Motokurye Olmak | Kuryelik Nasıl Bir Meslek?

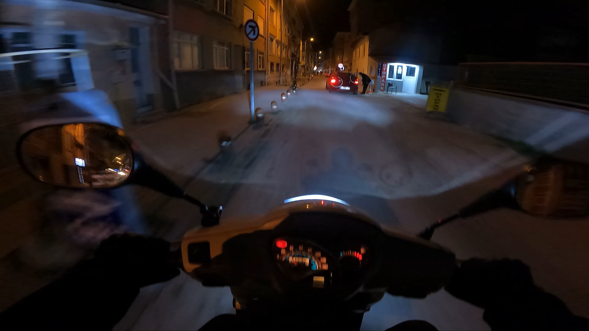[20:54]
Abi bu yollar gerçekten motoru mahvetti ya. Baksana şuraya. Takır tukur.
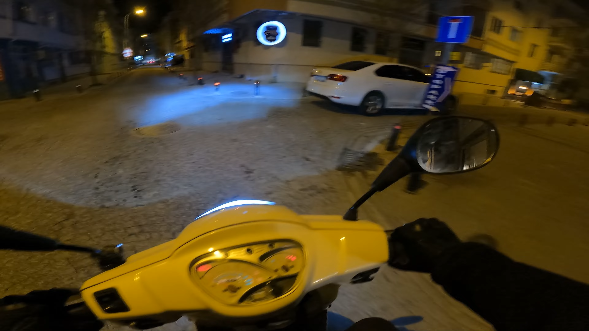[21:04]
Yani bizimki gibi küçük tekerli motosikletler için ya bu nereye park etmiş acaba ya? İşkence şu yollar. Çünkü bütün vidalarımız gevşedi. Bugün de akşam oldu vallahi.
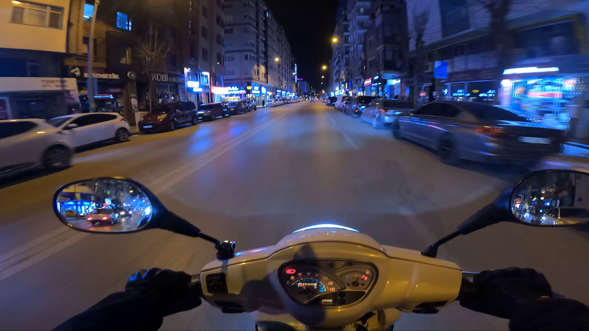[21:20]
Bu bölgede trafikte dikkat etmeniz gereken saatler yani. Burası böyle değişik tiplerle dolu bir yer. Şurada hemen Barlar Sokağı var arka tarafta.